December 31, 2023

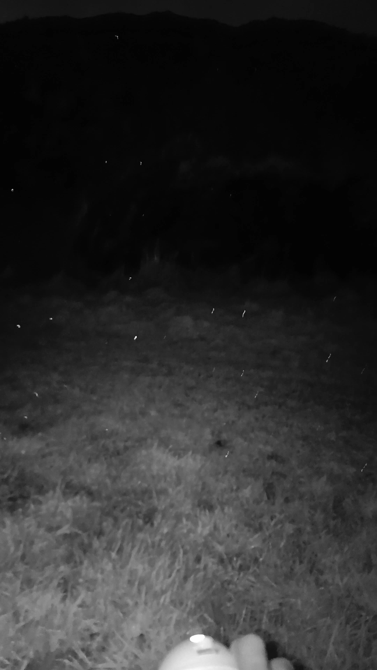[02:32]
I can move this about, shall we?
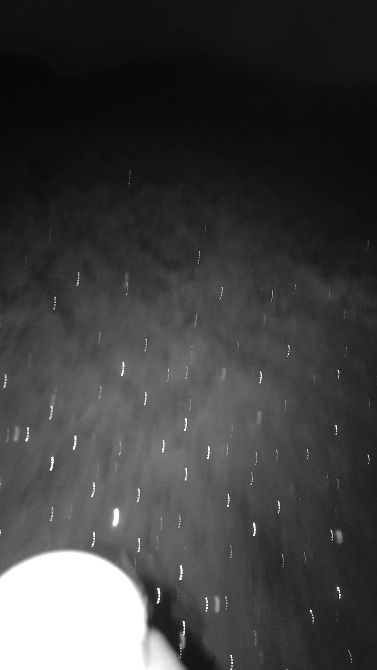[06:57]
Makes it quite hard to see the ground actually.
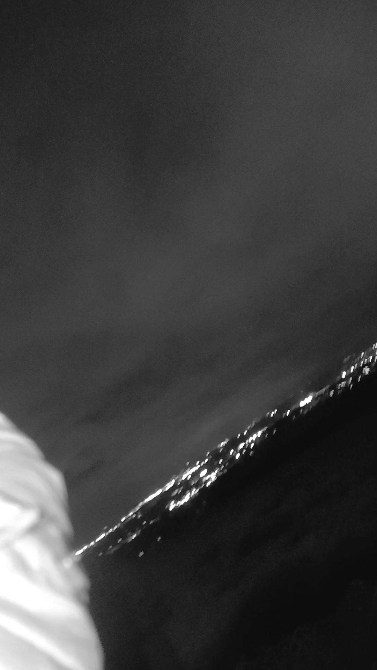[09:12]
I'm trying not to aim it up.